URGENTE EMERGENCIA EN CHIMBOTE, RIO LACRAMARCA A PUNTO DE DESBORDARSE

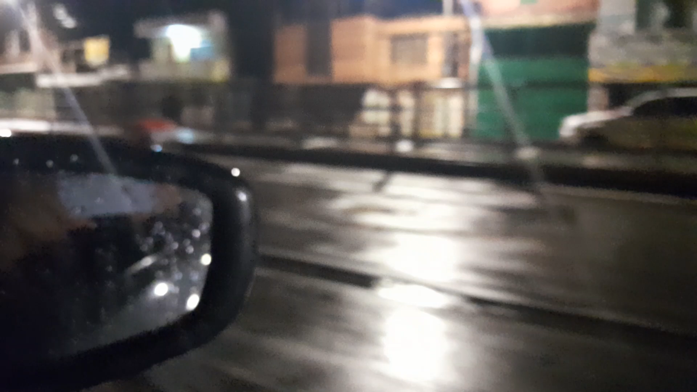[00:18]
aquí tenemos todo eso que está ocurriendo ahorita en Chimbote Son casi las 12 de la noche Puta,